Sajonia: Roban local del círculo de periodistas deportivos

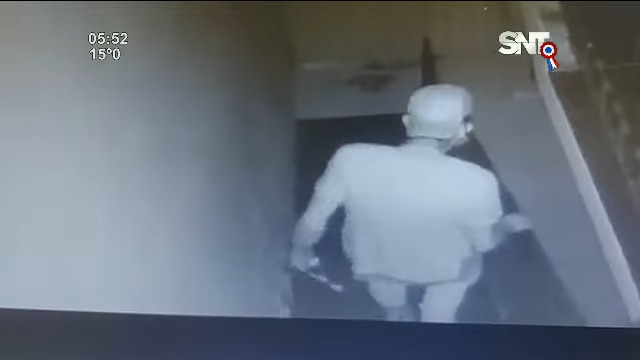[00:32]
robar varios equipos electrónicos el hecho quedó registrado en imágenes del circuito cerrado y Jorge Sosa, el presidente,